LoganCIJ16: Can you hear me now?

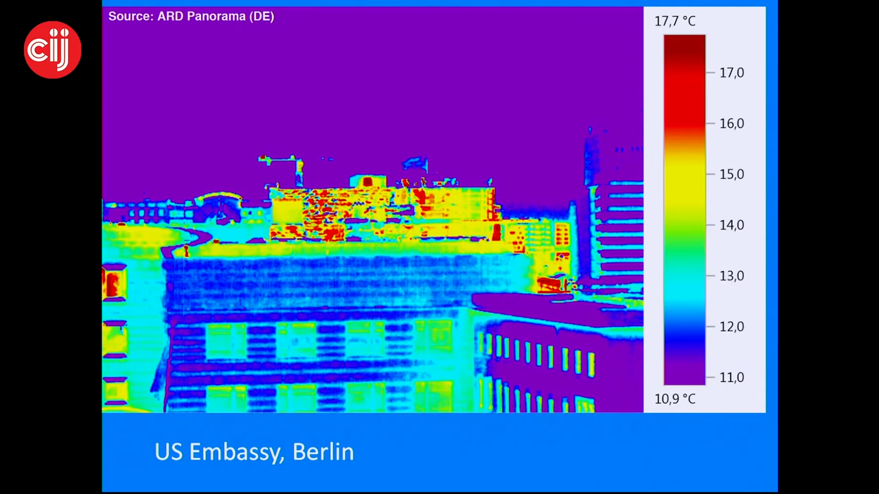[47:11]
On screen: scale top 17.7°C, scale bottom 10.9°C
Andy Muller-McGun, who's probably in the audience here, had arranged for some infrared images and we noticed that the heated buildings, the heated up space up there was actually turned off from the evening that the Chancellor met with President Obama.